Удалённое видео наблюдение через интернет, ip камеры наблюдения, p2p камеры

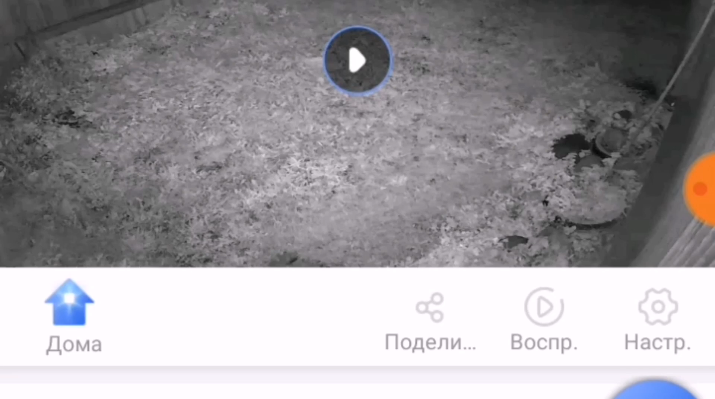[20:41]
Ребята, и вот мне очень хочется показать вам камеру, которая работает в режиме 3G.
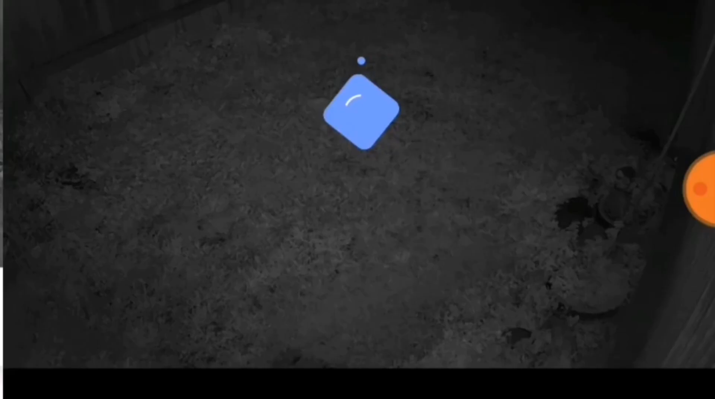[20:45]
Вот опять же, смотрите, время с предыдущим сравниванием.
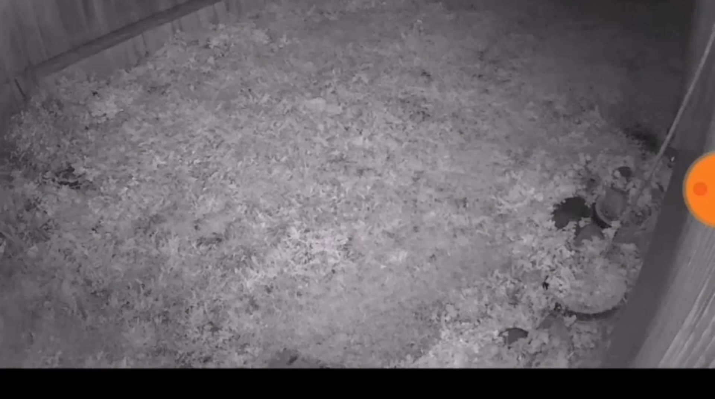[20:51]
Это прямо сейчас камера находится на даче, показывает въездную зону, то есть там вороты у нас, да, забор. Вот до ворот у нас приблизительно 20 метров. И вот видите, насколько освещение хорошее. Вот я даже сейчас опять приближаю, HD качество стоит, да. У нас вот такое достойное качество. То есть мы явно увидим как человека, так и машину в условиях полной темноты. И у нас сейчас на улице уже совершенно полная ночь, там видно, да, немножечко фонарики там на улице горят и так далее.